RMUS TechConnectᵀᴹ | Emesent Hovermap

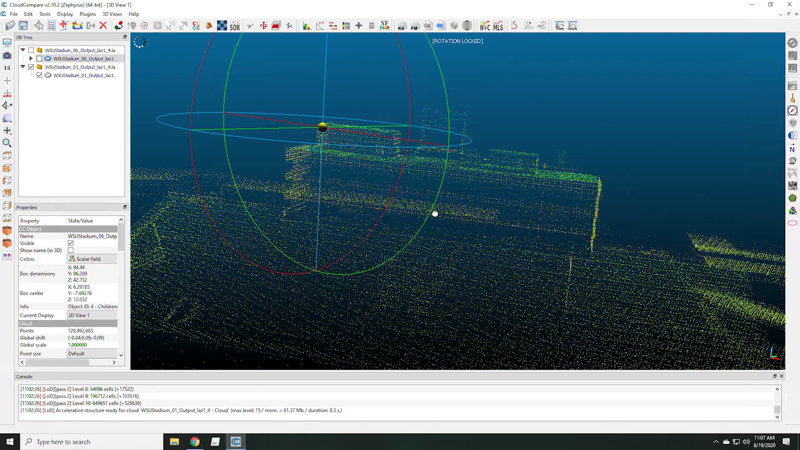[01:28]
Utilizing HoverMap along with the SDK,
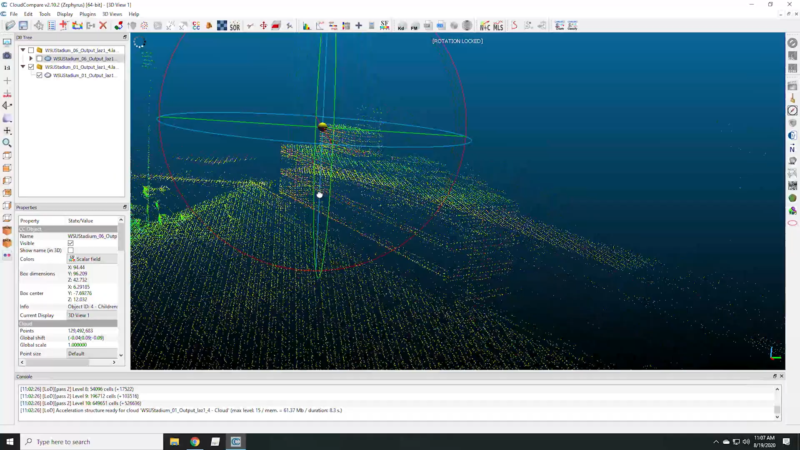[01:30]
users are now able to create highly detailed, extremely accurate maps and models with minimal effort.
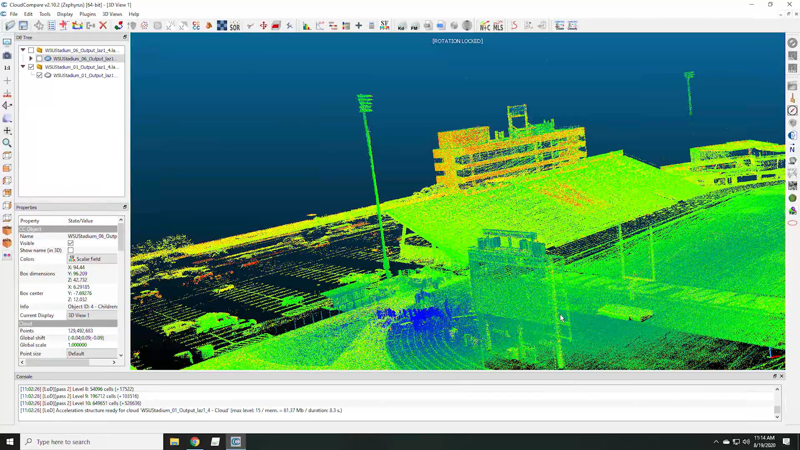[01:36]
Point clouds with millions of points can be created in minutes.